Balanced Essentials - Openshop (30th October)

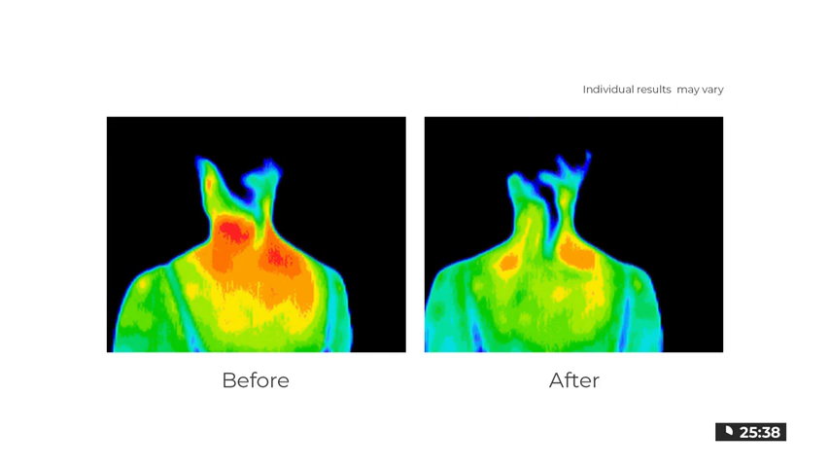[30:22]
So, the red that we see on the left is the inflammation that's the pain. If you're looking at the white-hot areas, if there are any white-hot areas, are the most painful, followed by red, followed by orange, followed by yellow. And that's the tummy we're looking at there. And you're looking at the abdominal area there. It may be someone that's got irritable bowel. But you can see the difference there because you can actually see on the after shot, there's no more white-hot area, which was the most painful.
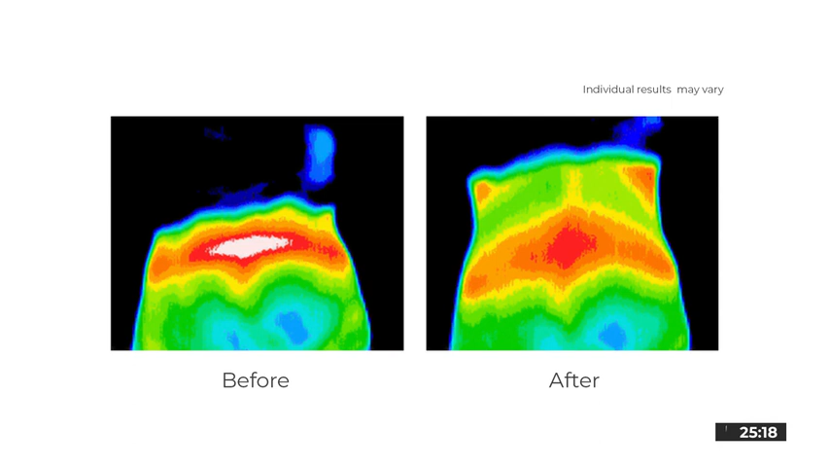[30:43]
Yes. And the bowel's actually slightly larger. It's relaxed. And that's the anti-spasmodic effect as well of the oils.